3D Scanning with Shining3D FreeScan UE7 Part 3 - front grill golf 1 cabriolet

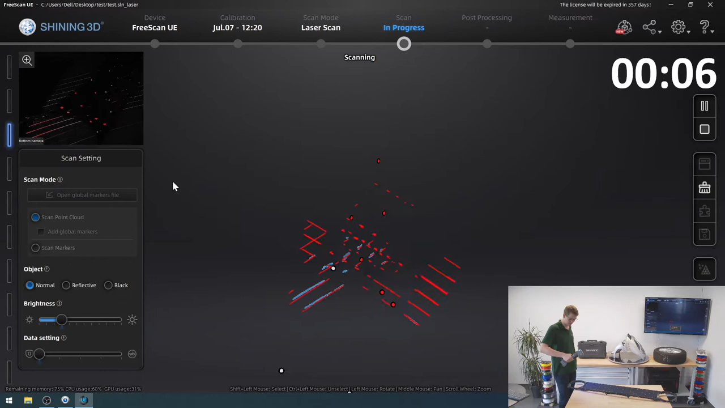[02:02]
I click the start button on the scanner a second time to start picking it up.
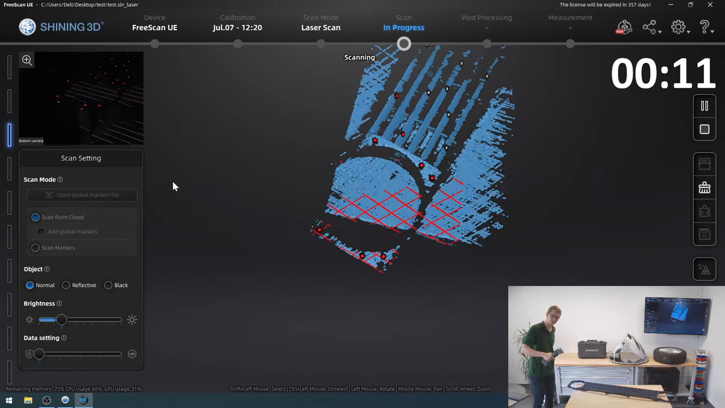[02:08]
We can already see that I mostly get table, but I do get a bit of my front grille as well.
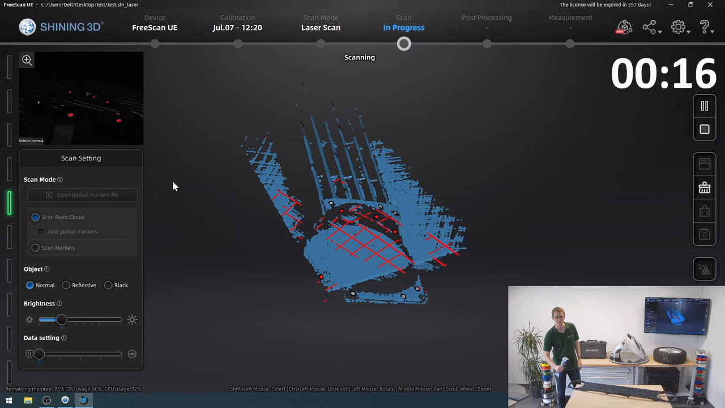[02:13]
So this is gonna take a bit.
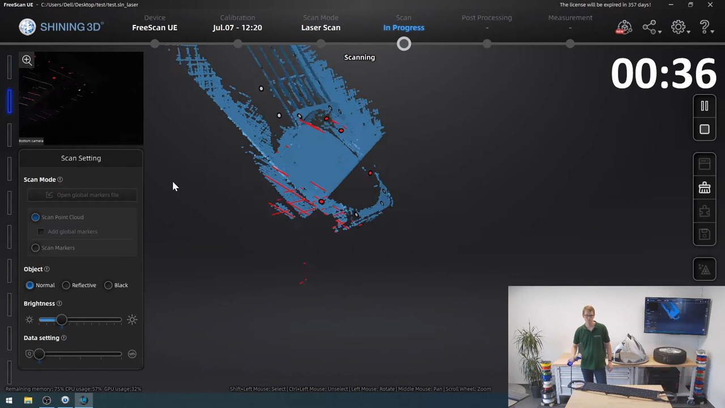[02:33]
So it's really struggling here on the back with the surface, so I'm going to stop this actually,
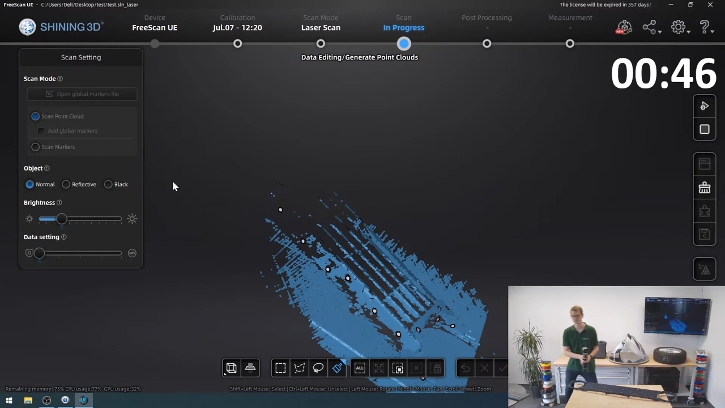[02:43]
and I'm going to click reflective, because while it is also a black surface,
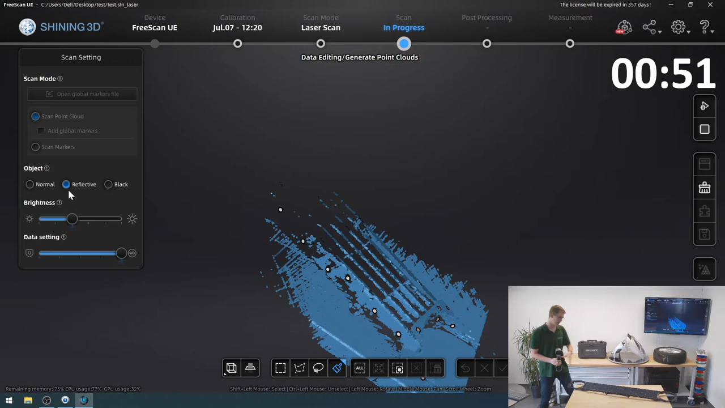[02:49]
it is very highly reflective on the back side, and with all the lighting around me, it's quite possible that that makes it extremely difficult for the scanner.
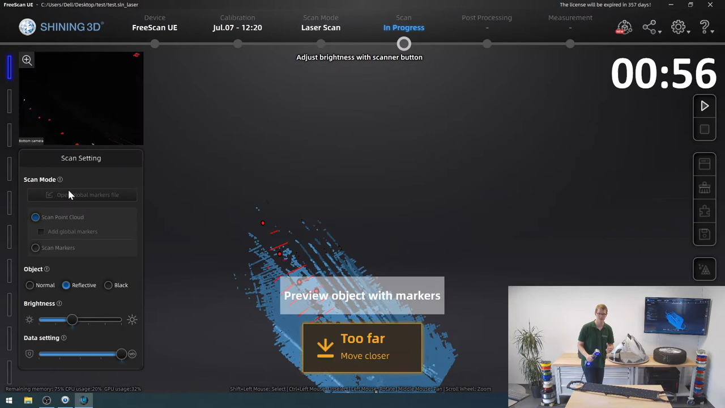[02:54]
So I'm just going to go back in and keep it on reflective,
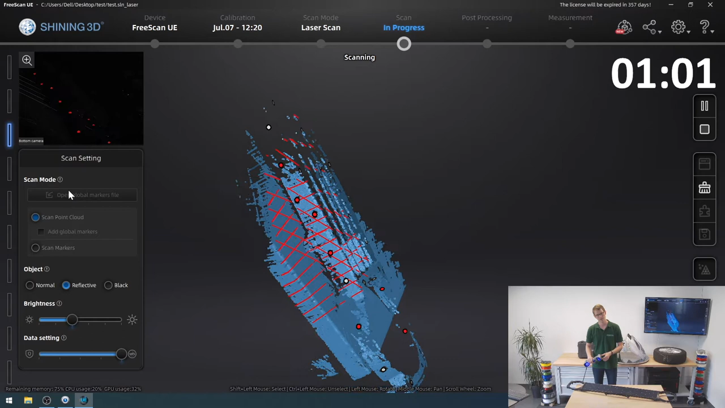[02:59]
and yes, we can see nicely how now the scanner
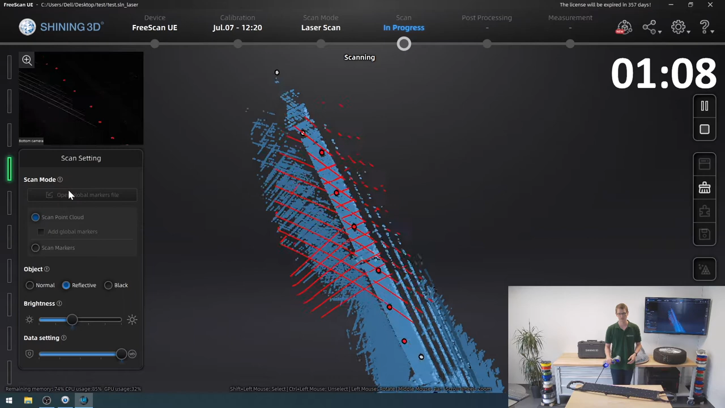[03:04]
struggles far less trying to pick up the geometry.
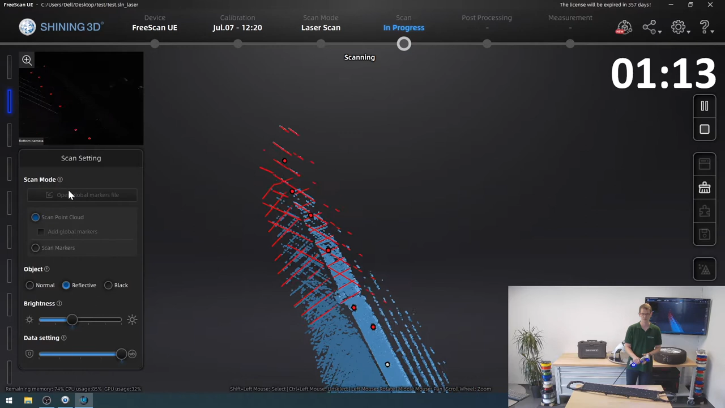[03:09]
And my cable is getting not short, it was just stuck a bit.
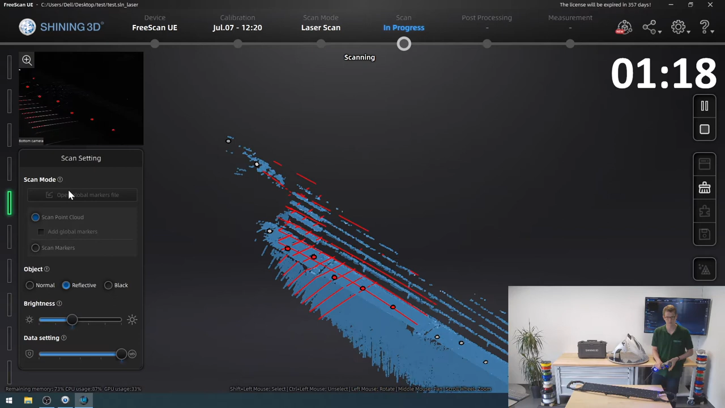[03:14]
But yes, the changing to reflective made a huge difference trying to pick up this entire back part
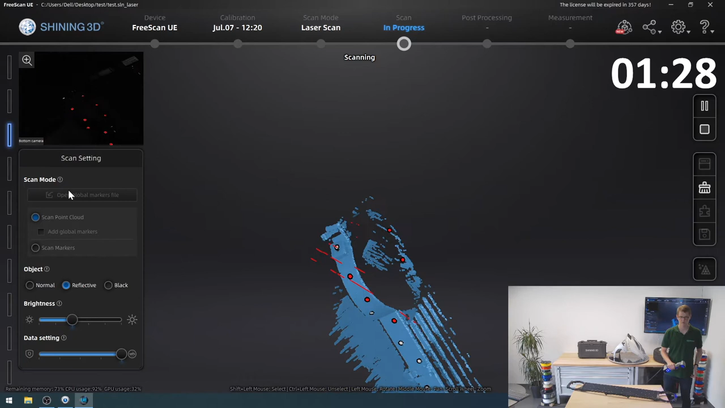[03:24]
of the grill. Now I can try and pick up the top surface, some of the front.
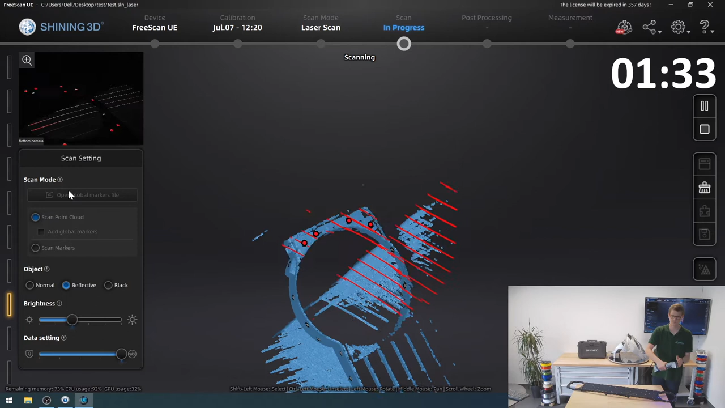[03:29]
Don't worry about the table, I'll be getting rid of that one later on.
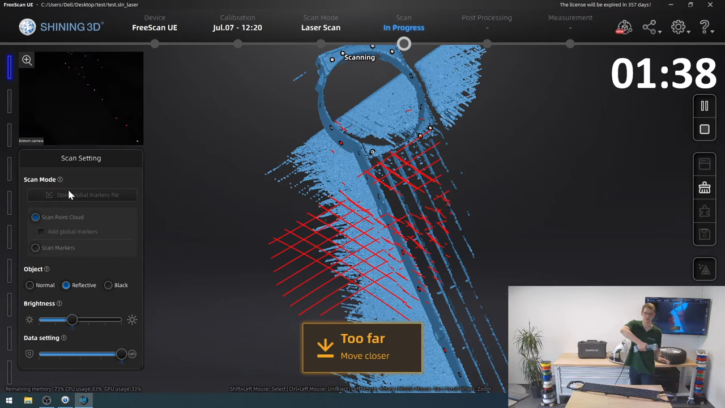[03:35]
That is no problem. So I think I like that.
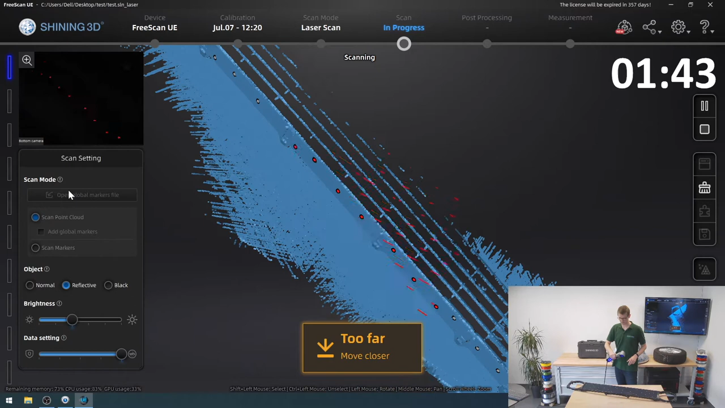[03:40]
I'll move back to the other side,
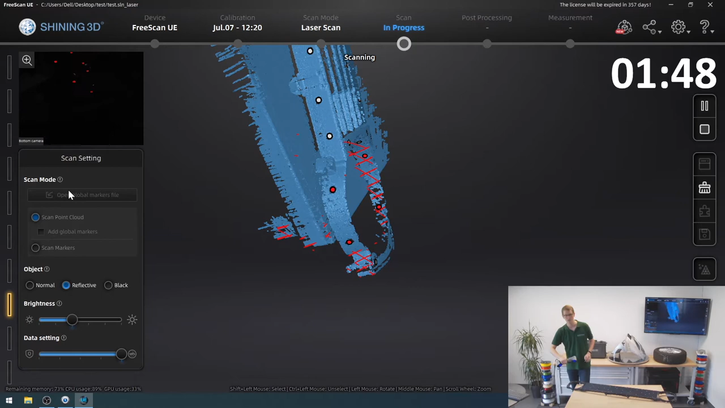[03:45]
try and pick up a bit more here because I barely got anything of this whole side where the,
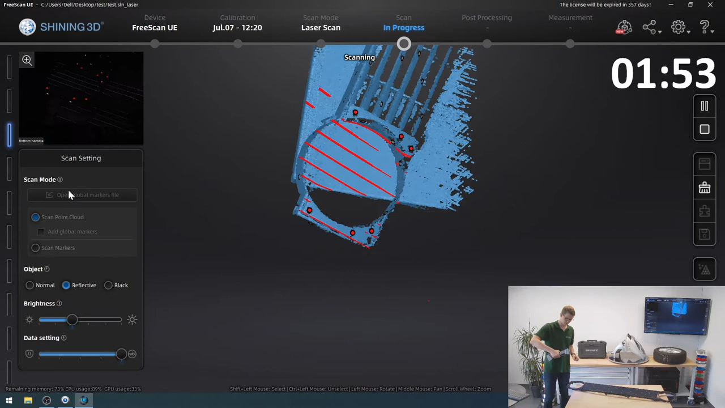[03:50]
I believe it is the front lights, the headlights, where they would go.
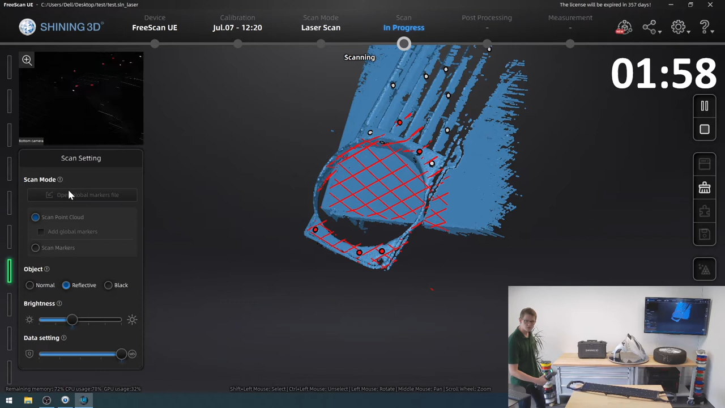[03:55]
Then let me try and get around to the side. Doesn't really work. There we go.
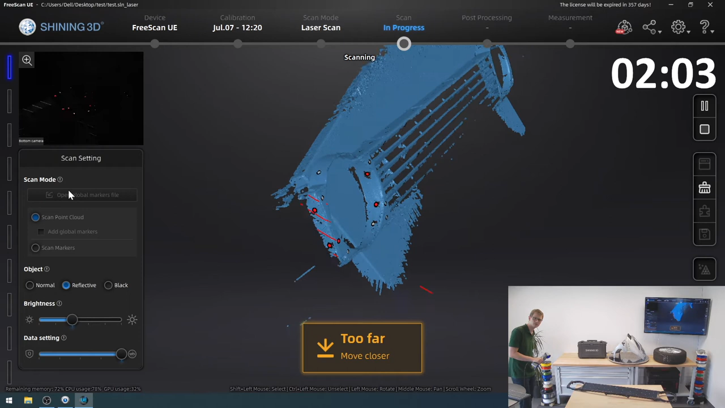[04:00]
Now I've got that side as well.
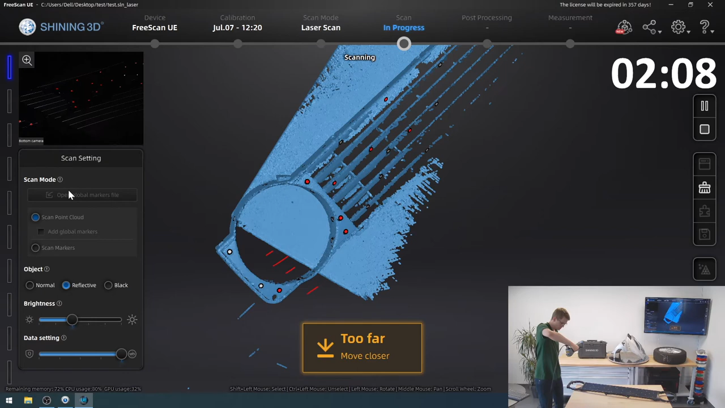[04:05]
Try and get some more of the inside on the other side as well.
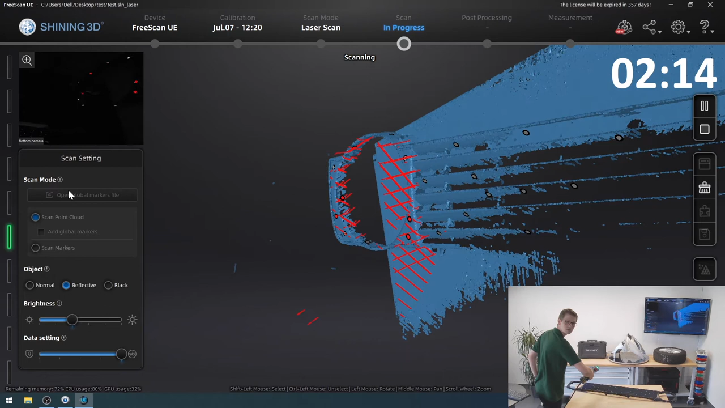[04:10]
Well, I did get some of it.
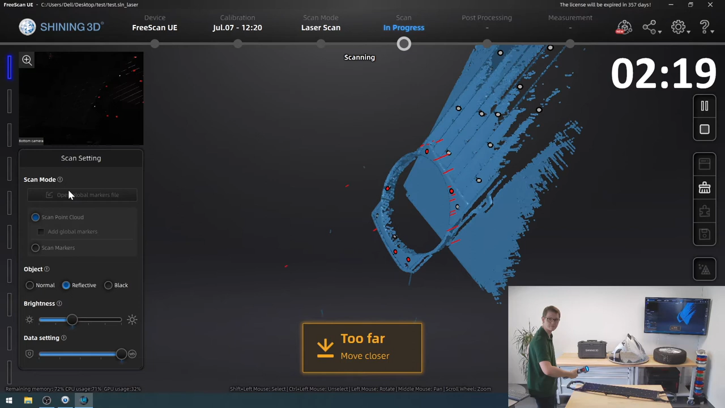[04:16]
This one is a far more challenging model than the ones we've done before. It's far more difficult than the tire or that scooter front,